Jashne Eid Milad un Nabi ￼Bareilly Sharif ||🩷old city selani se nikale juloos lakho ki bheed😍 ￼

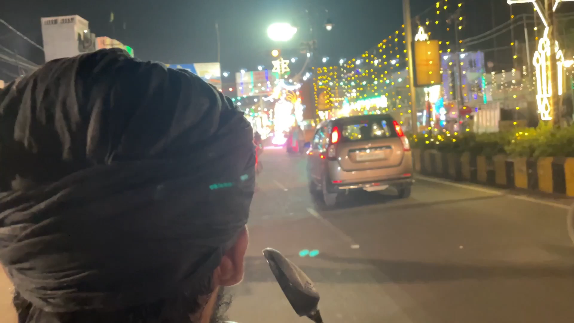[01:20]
और अभी हम लोग चल दिए हैं दोस्तों और आप देख सकते हैं हमारे एरिया का माहौल। और अभी ये देख सकते हैं बहुत ही अच्छे से डेकोरेट कर रखा है यहाँ पर।
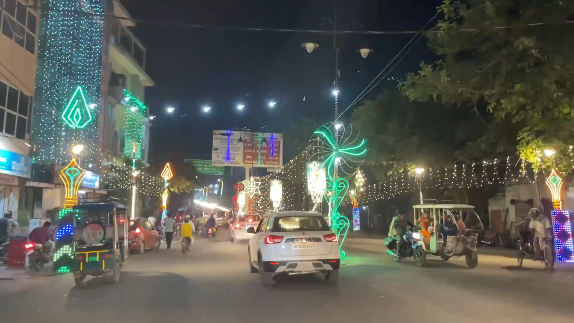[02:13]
और ये कुछ ज़्यादा ही अच्छा लग रहा है।
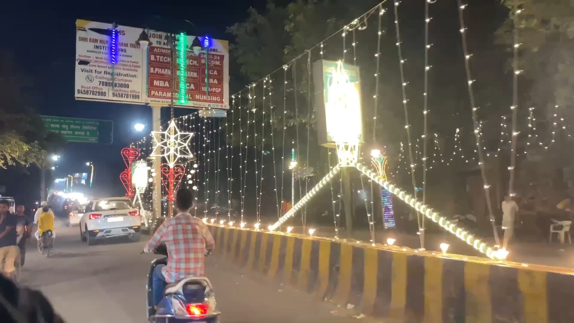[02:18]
आज बहुत बड़ा दिन है दोस्तों, ईद मिलाद नबी, कितना ज़्यादा अच्छा लग रहा है यहाँ पर।